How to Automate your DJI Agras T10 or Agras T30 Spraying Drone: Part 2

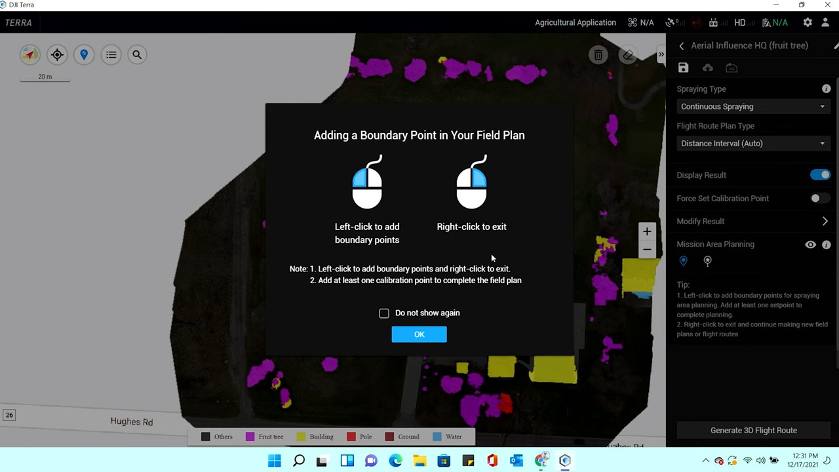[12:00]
and now this one looks a little bit different so now it's showing um you know others the building the pole the ground water it's also showing fruit tree so it's actually identifying off the bat from the phantom 4 rtk these trees so now if i take off i'm gonna hit uh take off display and you'll be able to see all these uh pink spots are basically uh for the most part pine trees or cottonwoods or
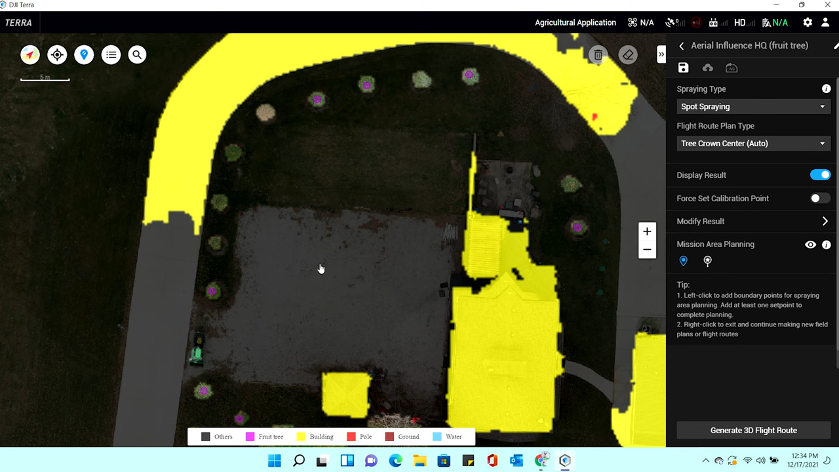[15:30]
is somewhat um you can basically modify it to your your specific needs so yeah so if you see here this is what we're going to want to do we're going to want to modify the result and we do the editing tool of this little tree and now we can add another spot for this tree and add this one that one
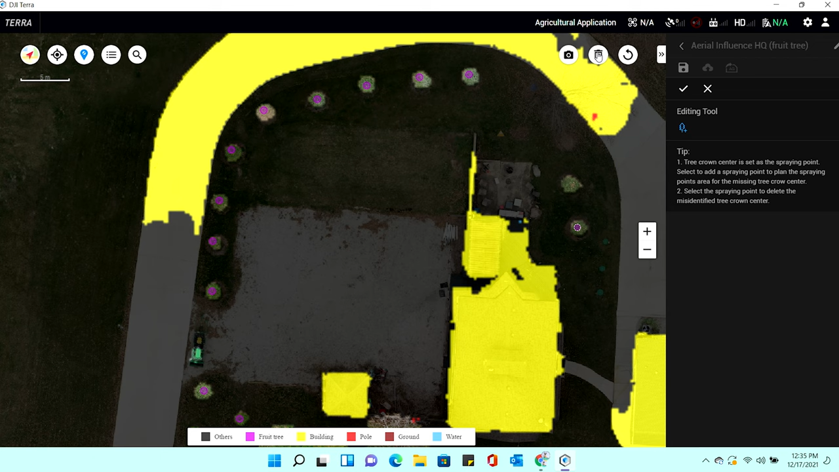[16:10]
that one and there's a big tree right here so i'm actually going to take this one off and then you just hit delete right here so and now it has taken this one off so it will not spray this tree or this tree so now it's going to be
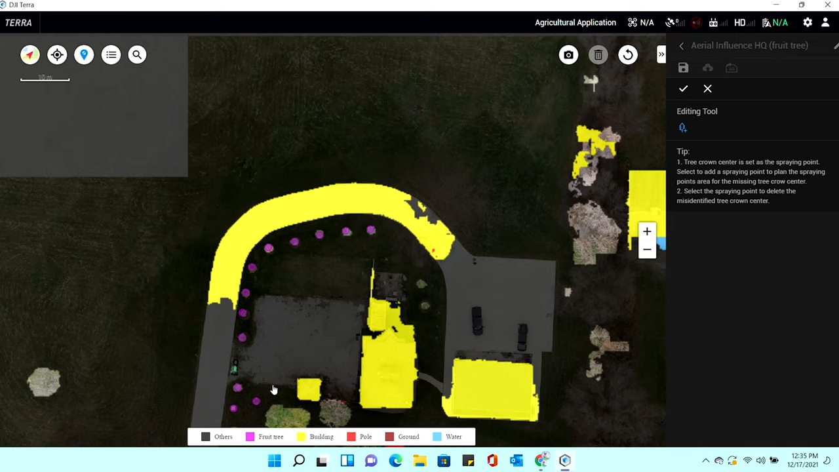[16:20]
spraying these trees right here i'm going to make sure i'm going to actually take these off because i don't really need to do the
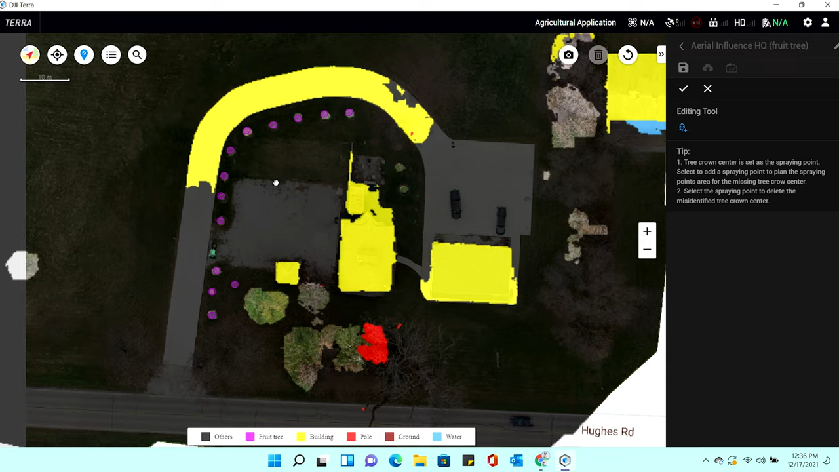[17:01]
and once we've basically edited all of our places that we want to spray the spot spraying of the tree crown centers we hit the x okay and sorry we actually still have to do the mission planning area so we will go and do that
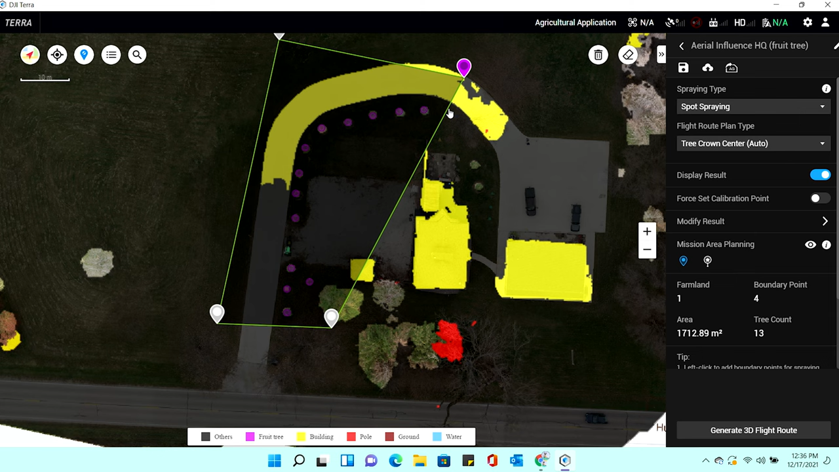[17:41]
okay and now we will do our calibration point just like we did before
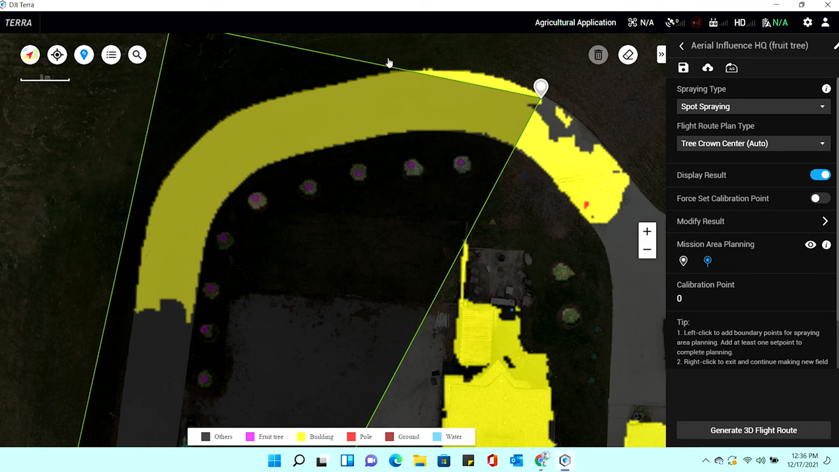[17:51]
and sometimes you need to hit display off so you can see it a little bit better
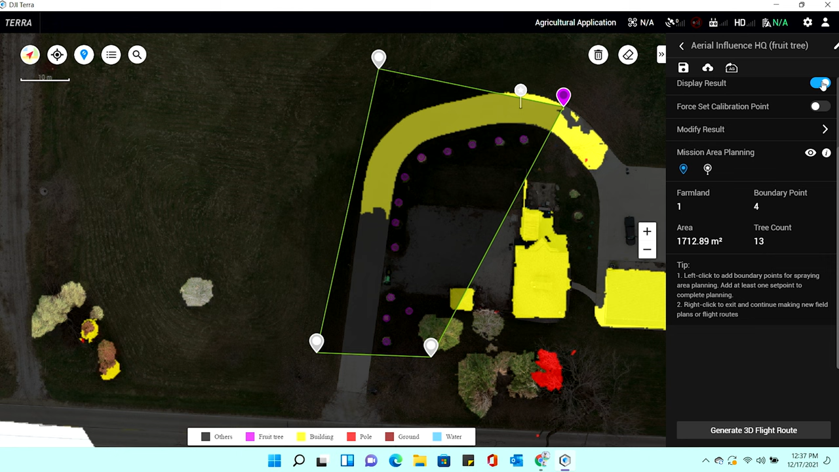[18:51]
go ahead and we'll we'll put this display result back in and hit generate 3d flight route now this is what i have to sometimes if i noticed if i toggle enable obstacle sensing and you also need to make your flight with route with smaller
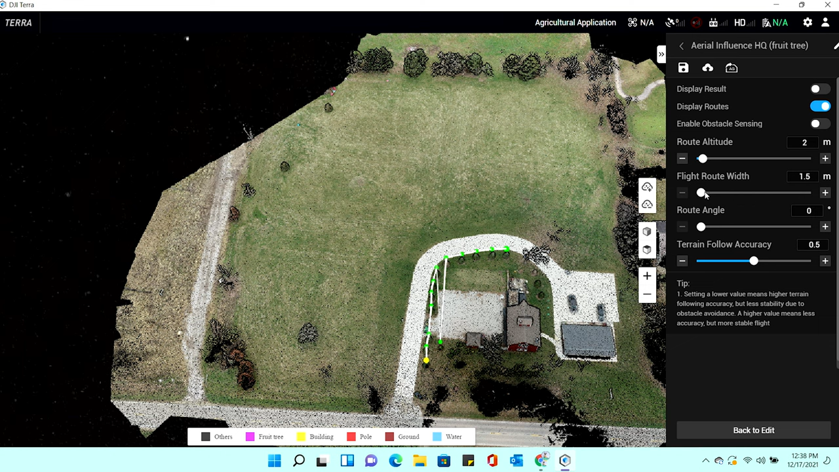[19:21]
now it's going to get all of them so
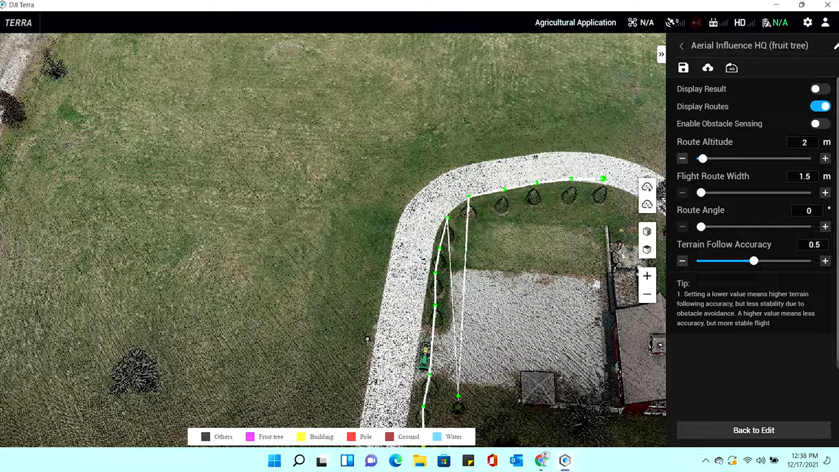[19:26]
and this is this is where it gets kind of cool
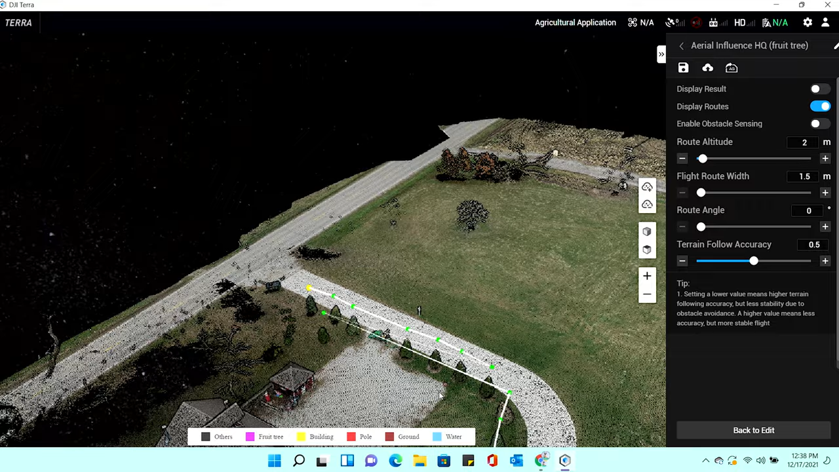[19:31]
i mean this is all just this is basically what was created from the phantom 4 rtk so now you can kind of see
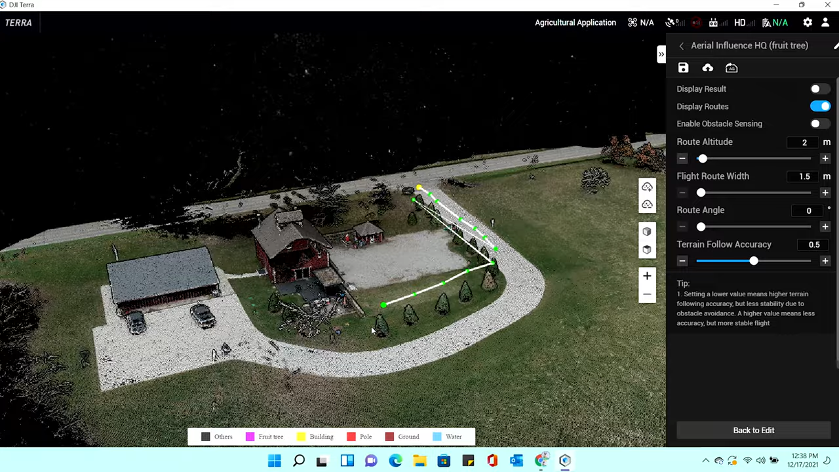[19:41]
it's over these trees and this is going to be the flight route this little green dot boom that
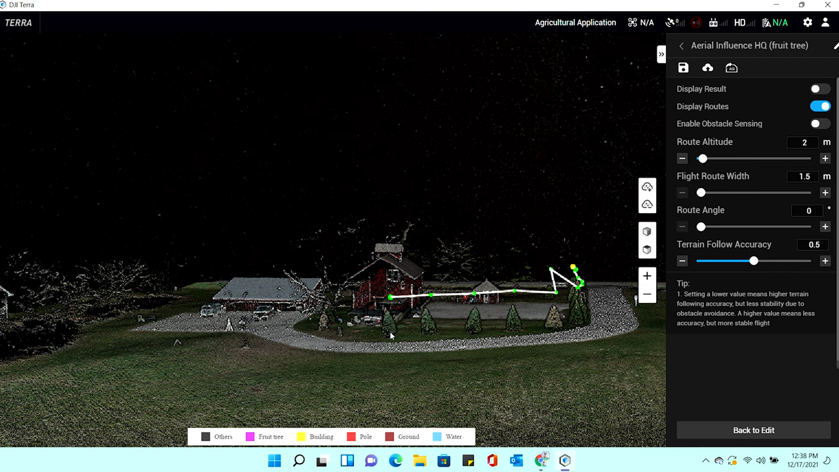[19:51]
tree this green dot dot right there and so forth
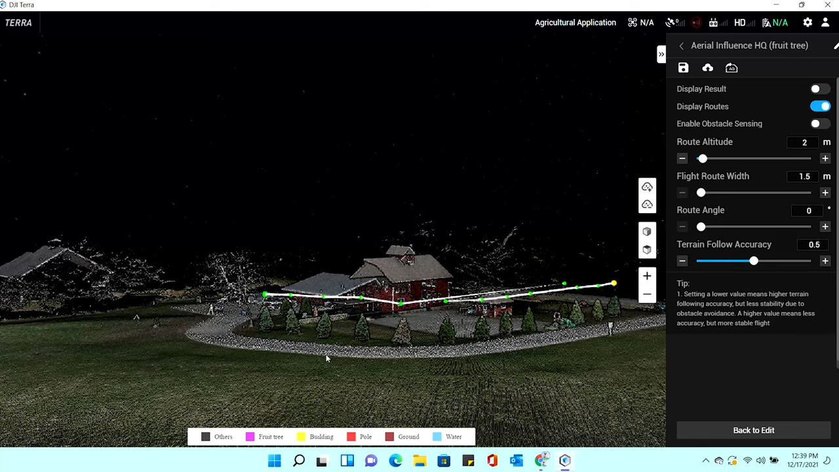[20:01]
so we'll give you kind of an overview now so here this is how you can kind of see how it's going to be um how it's going to be spraying all of these trees right here and there's just there's there's so many ways that you can you can change this is probably so i just changed the route angle and now it looks like it's a little bit better you know now it's going to be doing kind of like uh it's basically going to be doing them all in
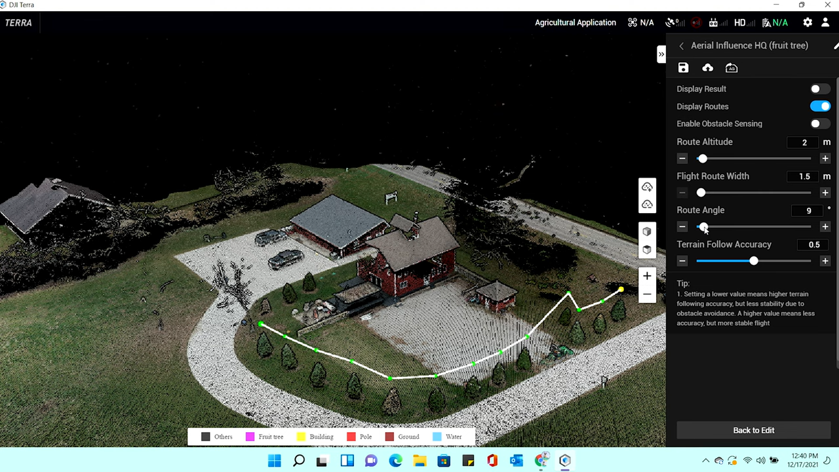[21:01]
a little bit of uh manipulating that you have to do to to get it the way that you you need to but um we've we've tested it out and and it's it's it's pretty dang accurate which is really cool all right so same same thing here um we now we're going to save this so the mission is saved and then we're going to export it to basically our let's see we'll just pop it in here
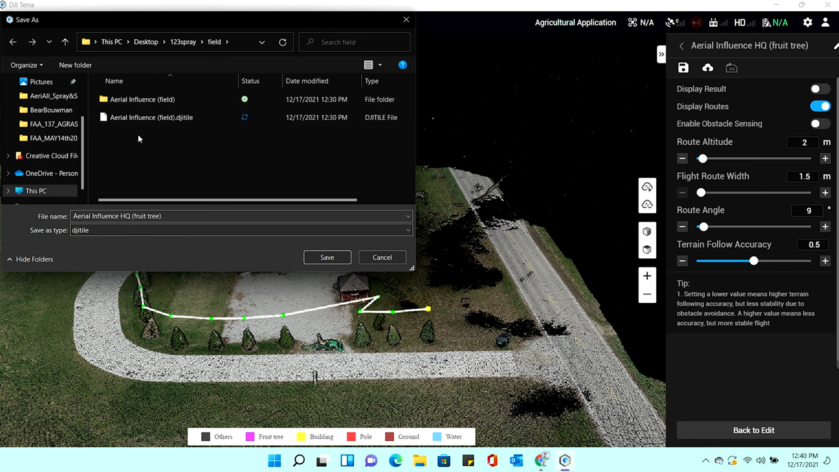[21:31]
okay so now we've exported it and we are basically ready for video three that we will be putting out